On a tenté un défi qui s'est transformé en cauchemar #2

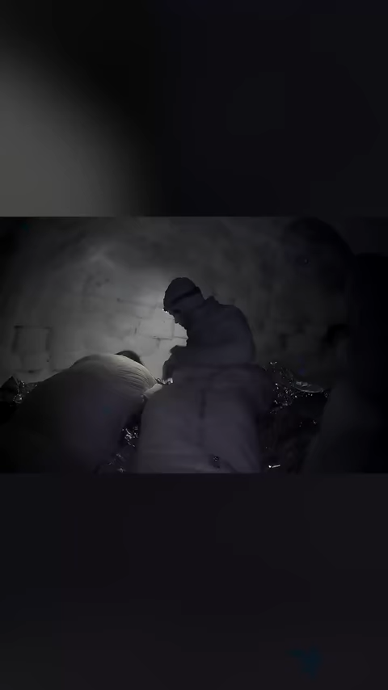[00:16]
Et quand on se met sur la bâche dans nos duvets, on a beau essayer de ne pas bouger, nos duvets se retrouvent directement collés contre le sol gelé et le froid traverse tout. Mais c'est pas fini.
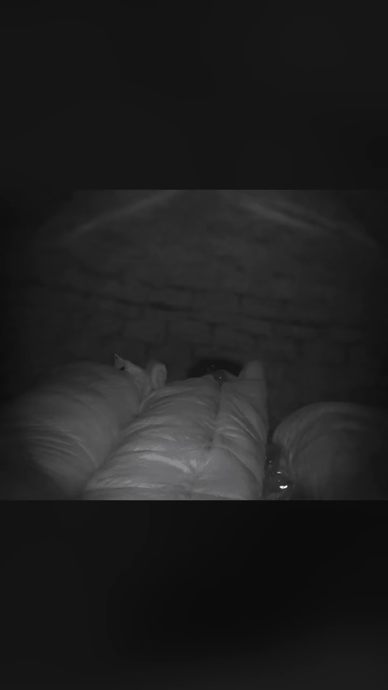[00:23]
On a littéralement crevé de froid toute la nuit et aucun de nous trois n'a réussi à fermer l'œil.
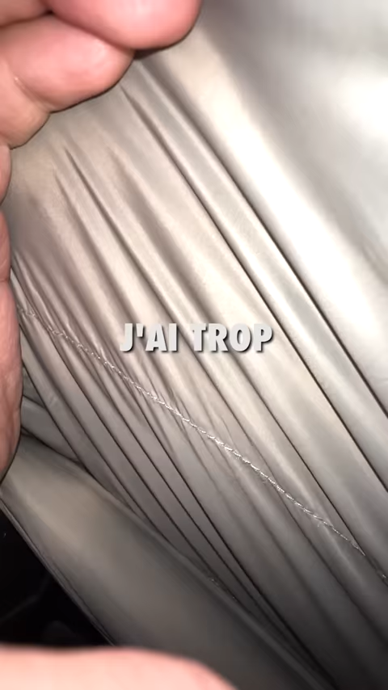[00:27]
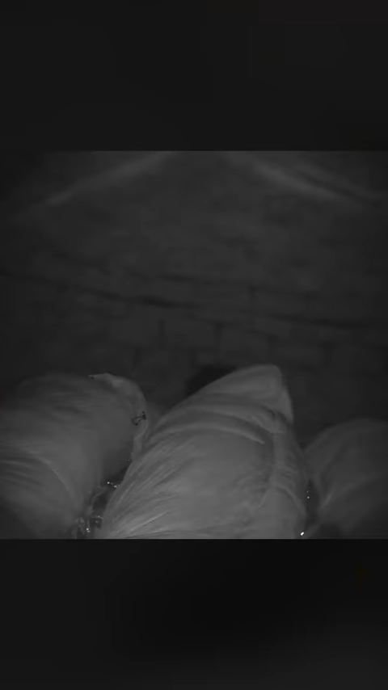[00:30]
Au milieu de la nuit, on commence à entendre des bruits autour de l'igloo.